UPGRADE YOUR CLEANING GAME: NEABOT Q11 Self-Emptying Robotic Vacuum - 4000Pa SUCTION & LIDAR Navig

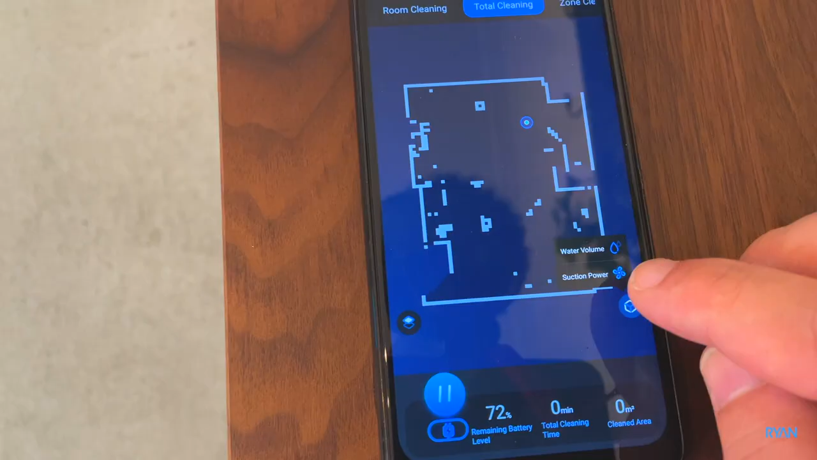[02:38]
section power and let's put it all the way to the max
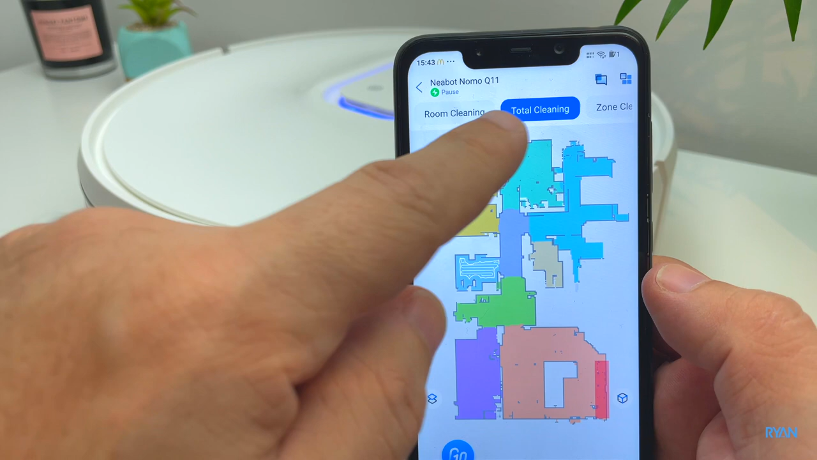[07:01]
total cleaning so we'll clean the whole house zone cleaning for example and you got the spot cleaning
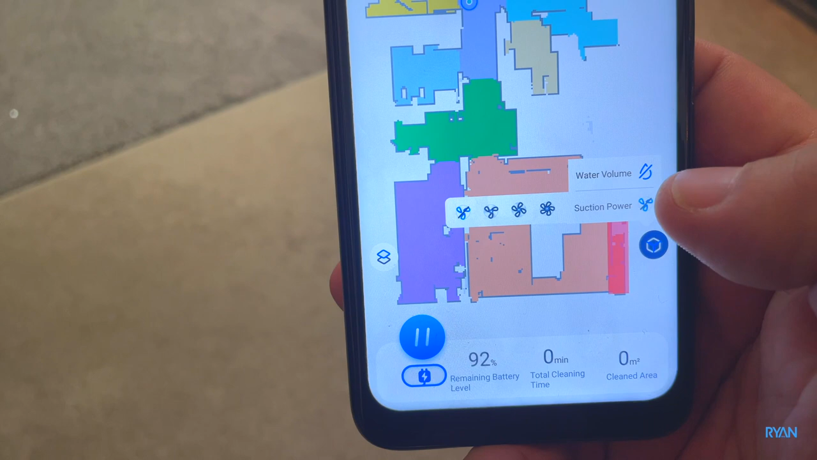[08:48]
and section power let's say that the third one
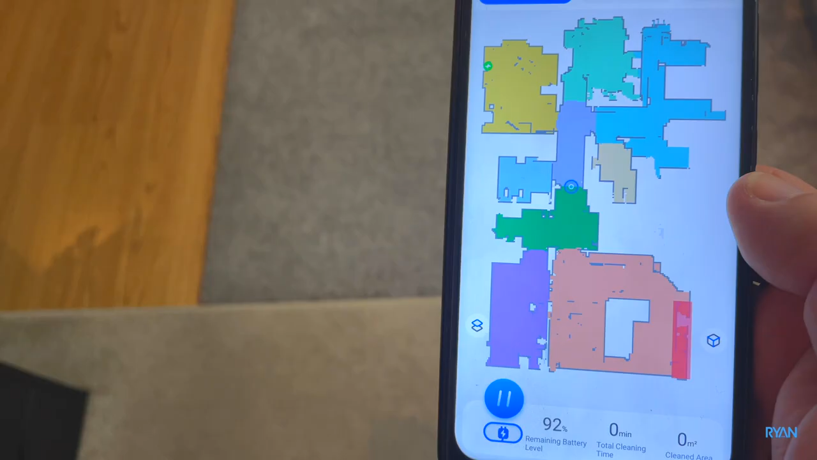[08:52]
and you know exactly where the robot is at your place
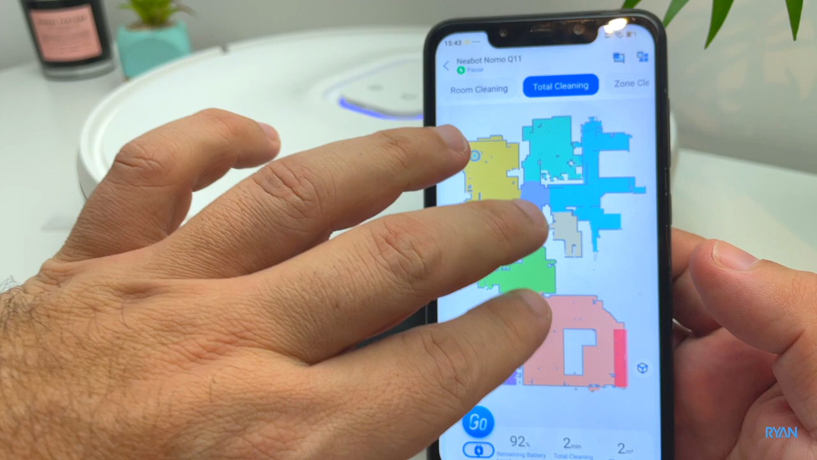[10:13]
example if you wanted to set a no-go zone you can set it without any issues i'm going to